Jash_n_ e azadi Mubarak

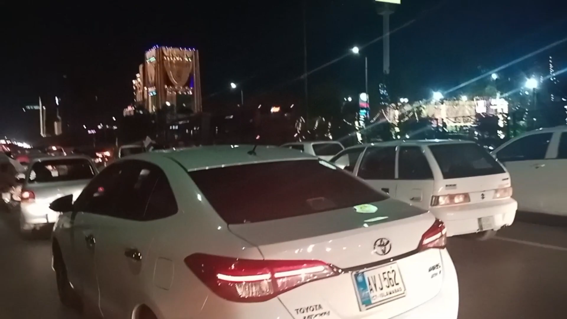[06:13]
मेट्रो भी गुजर रही है पास से और सामने बिल्डिंग
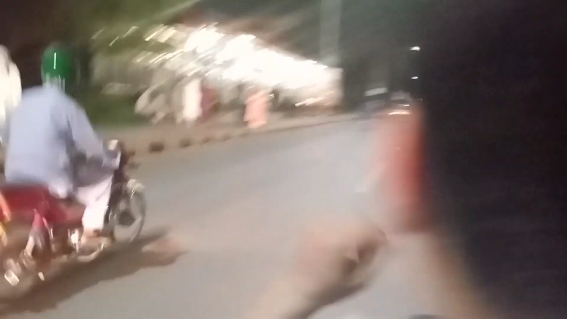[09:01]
सब ये देखें रोड साइड पे सारे ये सारा लोगों ने लोग जो है वो खड़े हैं
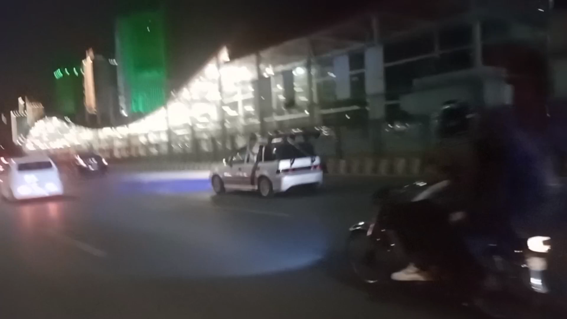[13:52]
ये है मेट्रो स्टॉप, हम यहाँ से गुजर रहे हैं।
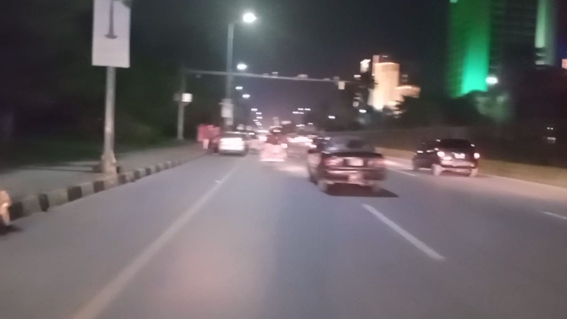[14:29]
वाह ये है ब्लू एरिया, और यहाँ पे आवाम का जमे गफीर है। आवाम का समंदर है।
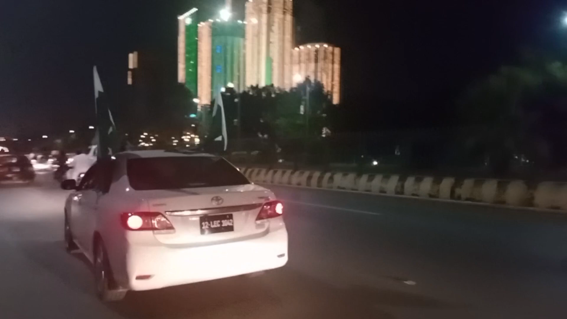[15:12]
बोल जा रहा उस्ताद बोल कौन वो दो झंडों वाली गाड़ी बजाओ।
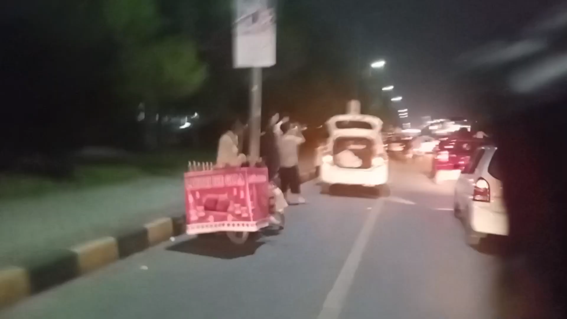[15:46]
ब्लू एरिया में हम लोग इस वक्त गुजर रहे हैं, सामने हमारी गाड़ी जा रही है।
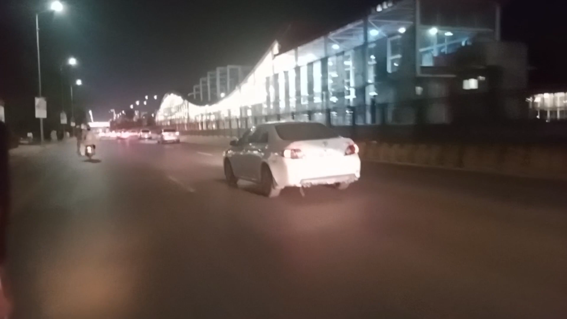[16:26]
या बिल्डिंग्स खत्म हो चुकी हैं और हम लोग आगे की तरफ चहलकदमी करके जा रहे हैं।